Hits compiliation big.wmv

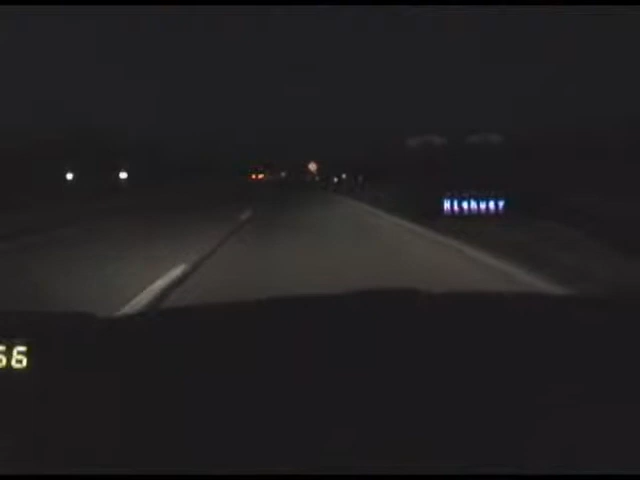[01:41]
I picked him up before this corner. I already picked him up. He's sitting up here at the 190 using instant on K-band. God, I need a beer. That's right, X-50, you own that. Oh, yeah. That's right, buddy. I'm owning that instant on K-band, buddy. Keep shooting it, buddy. Keep shooting it. Oh, yeah. Keep shooting it,
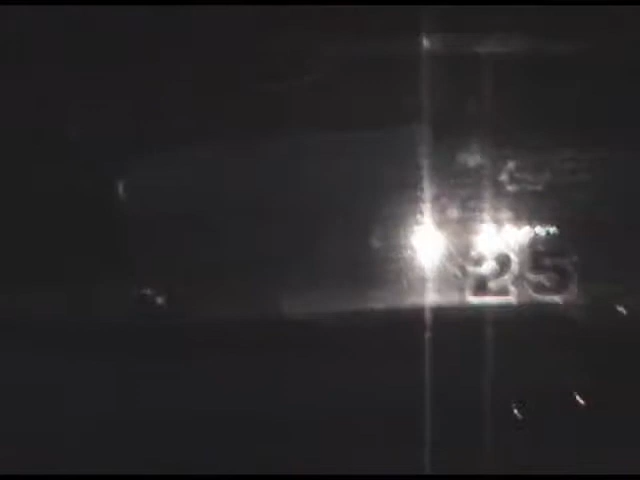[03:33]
Picking up K, man. Oh, God. I was picking up Wild before this, by the way. Holy s***, where is he? Holy s***, that's not him all the way down there. Wow. Eat that X-50! Oh my God! That's it, buddy! Yeah!